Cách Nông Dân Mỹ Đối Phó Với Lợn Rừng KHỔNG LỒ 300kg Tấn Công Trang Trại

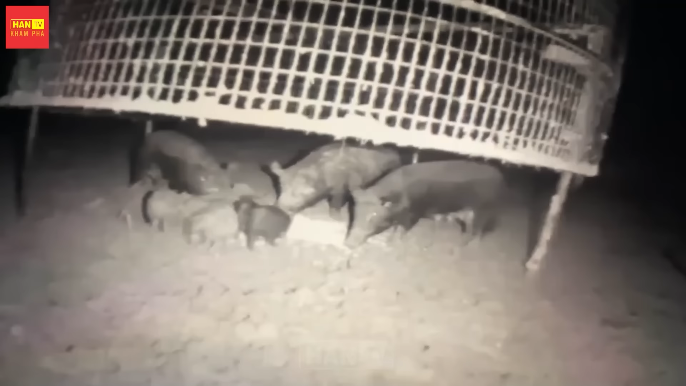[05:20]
Bẫy phải được kiểm tra thường xuyên để đảm bảo hoạt động hiệu quả và tránh gây hại cho động vật hoang dã khác.